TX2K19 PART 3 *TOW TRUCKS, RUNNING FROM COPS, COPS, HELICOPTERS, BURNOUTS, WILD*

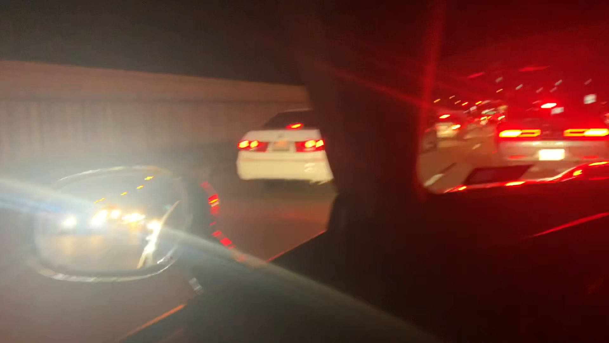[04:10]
We're in that we're supposed to be in the front of our group and we've got I don't know 30 40 cars behind us And this is like normal car normal car then you got this dope as truck who's being no No reason for being loud, but it's dope as fuck. So I'll give you that